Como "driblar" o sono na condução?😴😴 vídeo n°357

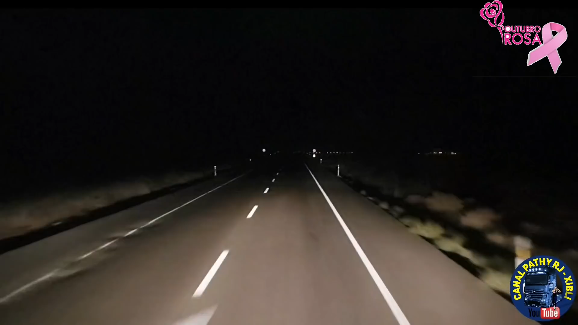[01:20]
Bom galera, então ó, já aqui, Nacional 2, pode ver aí ó, uma faixa para um lado, outra para o outro O movimento, claro que de noite é muito menor do que o... Mais tranquilo, né? Do que de dia, então assim, andar de noite é ruim, que dá aquele soninho às vezes Mas é bom que a viagem rende, a gente anda, aproveita mais o horário, né? Para andar Não pega aí o fluxo grande, né? Então...